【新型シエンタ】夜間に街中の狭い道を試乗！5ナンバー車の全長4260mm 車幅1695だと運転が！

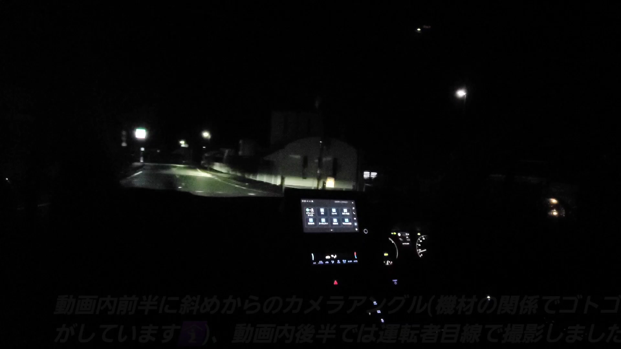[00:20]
ここを通って、昼間も走った道ですね。また、ちょっと小雨が降ってきましたね。日中だと、結構雨が降ってて、それでもルーフにあたる雨があそこまで気にならなかったですね。
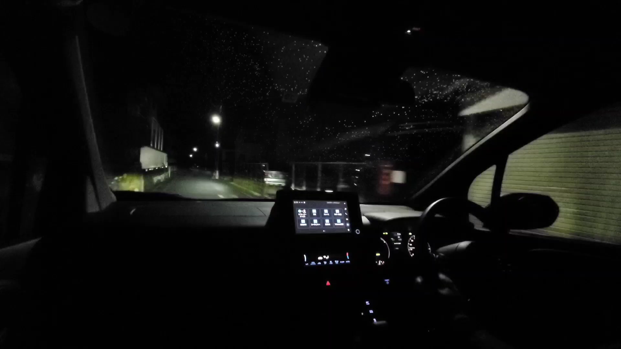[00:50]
いや、本当に新型のは同じ道で運転しましたけど、だいぶ新型シエンターの方は小回りが効いて運転しやすいですね。まあ、全長もありますし、やっぱりゴーナンバー車で最小回転半径5mってこともあって、小回りが効いて運転しやすいんですよね。
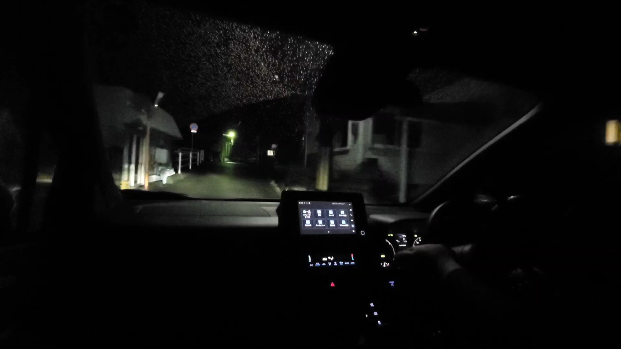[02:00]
ずっとロービーム。ずっとロービーム。街灯とかあったら、さすがにロービームの回すね。
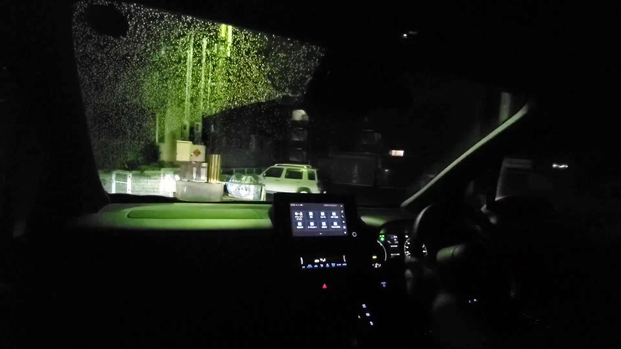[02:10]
普通の剣道も走行してみます
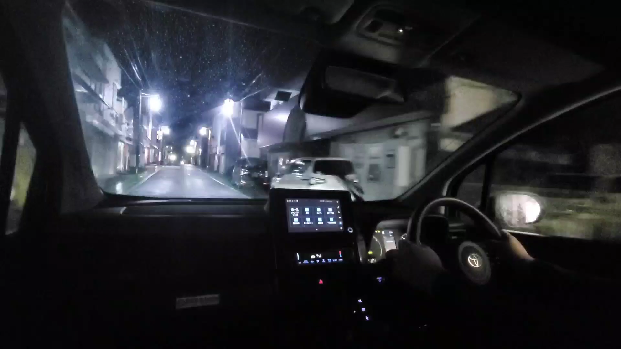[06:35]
暗いんでここを通って昼間も走った道ですねあとちょっと小雨が降ってきましたね
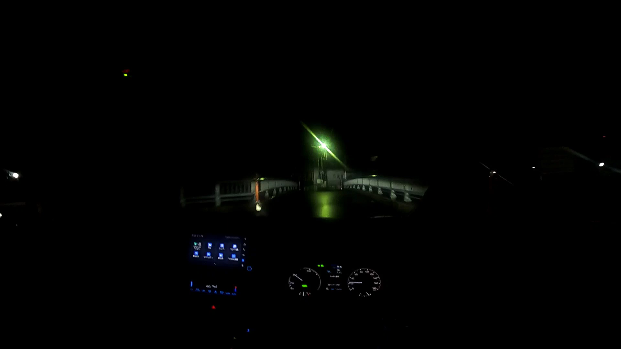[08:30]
ずっとロービーム街灯とかあったらさすがにロービームのまわすね
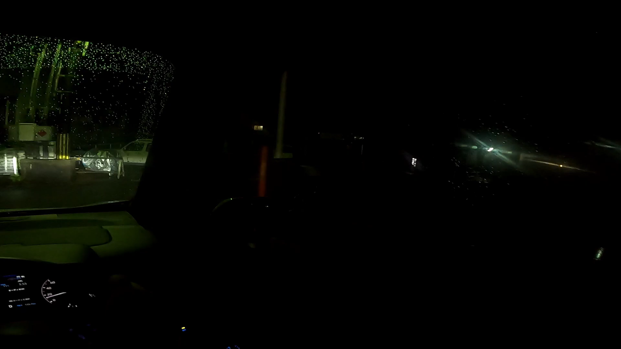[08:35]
で普通の剣道も走行してみますまあ新型アクアと加えてもまあ新型アクアの方は全長短くて最小回転半径も小さいんですけどねそこまで差がないように思うぐらい小回りが効いていて